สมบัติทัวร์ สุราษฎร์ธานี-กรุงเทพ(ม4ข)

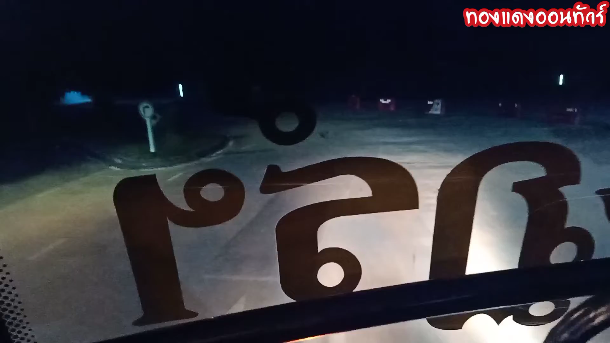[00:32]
เดินทางกันต่อครับ ยังอีกยาวไล่นะครับคนทาง
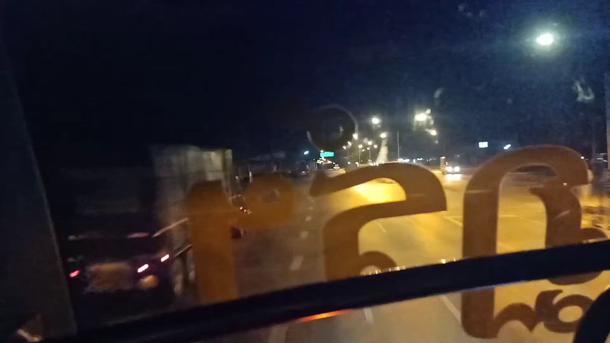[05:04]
สุราษฐานี โรงเทพ ม.หน.ค. นะครับกำลังจะเข้าสู่ ม.ค. 2 ประจวบ ชีริคันนะครับ
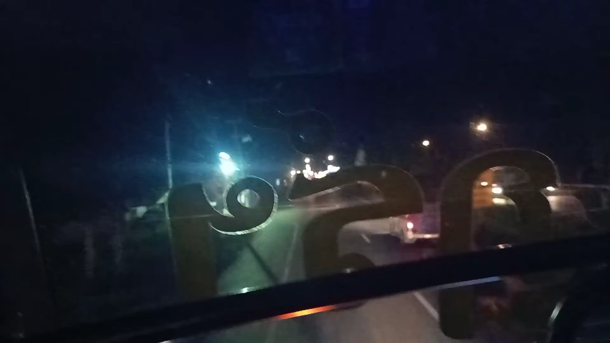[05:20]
นี่คือมันยากาศ โซน ทีหนึ่งของ ประจวบ ชีริคันนะครับนี่คือสมบัติกา นะคร
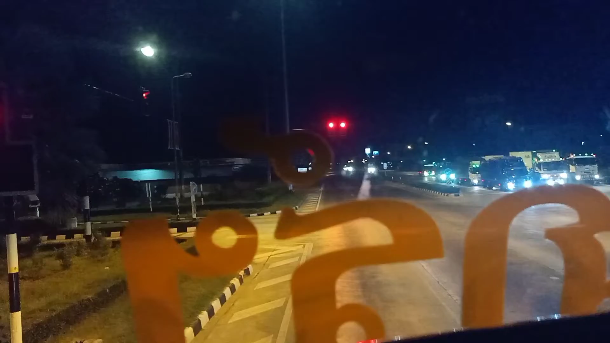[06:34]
เดือนต่างกันต่อกครับผม ติดไปแดงนิดไหนนะครับกันต่อกครับ ในต่อกครับ
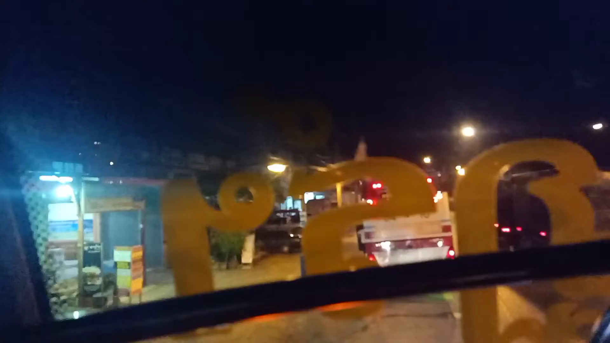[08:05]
ตัวน้ำข้างหน้า
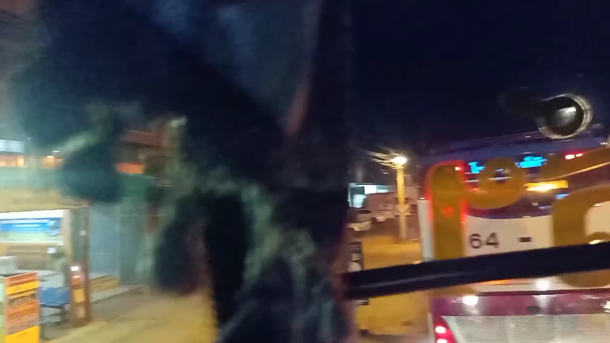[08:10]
นี่ เป็น จุด ขาย ตัว รถ ถัว ข้าม ภาค นะครับ
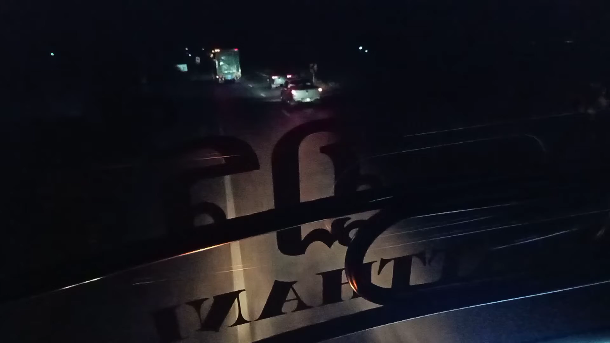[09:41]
วัวหิน 91 กีแล้วนะครับ